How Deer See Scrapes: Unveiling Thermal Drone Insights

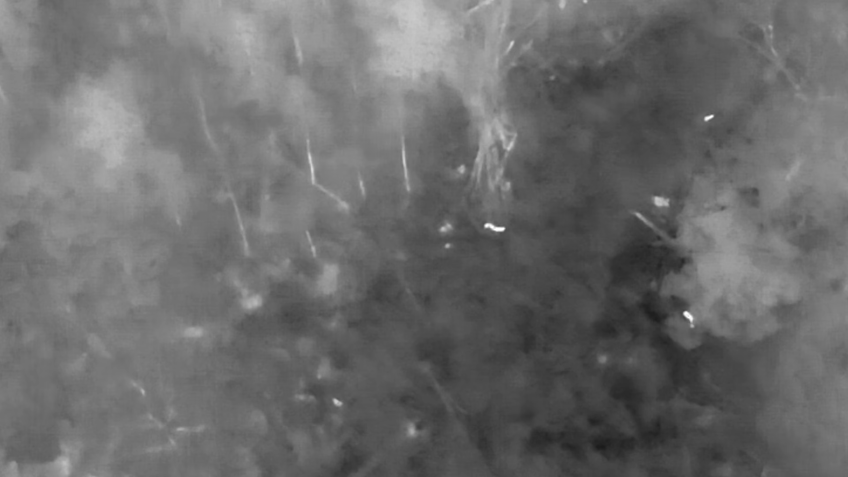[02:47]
So 25 yards out in the shadows away from this scrape.